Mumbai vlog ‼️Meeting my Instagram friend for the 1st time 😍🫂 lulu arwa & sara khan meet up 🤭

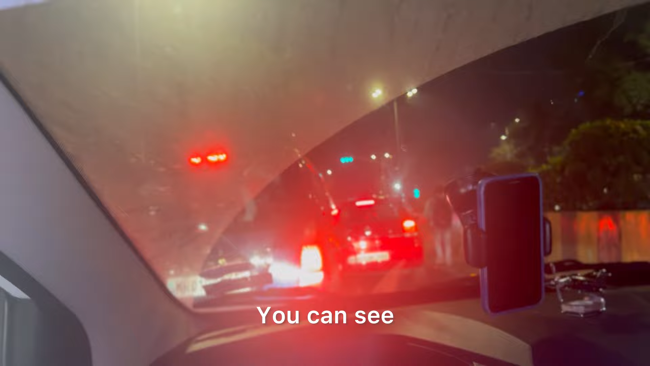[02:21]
इतने टाइम से हम लोग ट्रैफिक में खड़े हुए हैं. एंड इंदा कहना